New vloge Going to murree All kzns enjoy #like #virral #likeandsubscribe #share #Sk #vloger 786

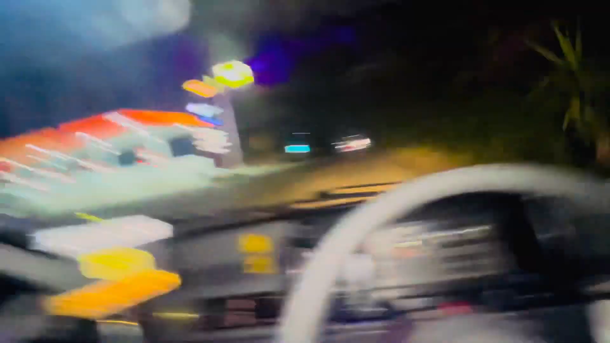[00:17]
اور یہ جی بیٹھ رہا تھا کیا جی ٹھیک ٹھیک
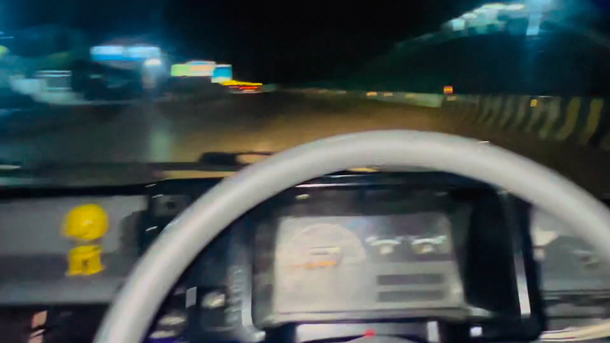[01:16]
اور یہ دیکھیں جی آسیب بھائی نے ابھی تاک گانا نہیں لگایا اور یہ پیچھے علی مومن کر لیا ہے یہ دیکھیں جی موٹر وے پہ آگیا ہم
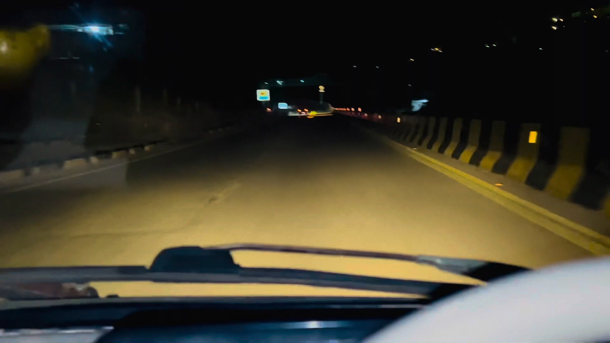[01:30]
رات کے اس نیرے میں صرف گاڑی ہمارے سے آگے جا رہی ہے آسیب بھائی تھنڈ ہے نہیں ہے تھنڈ ہے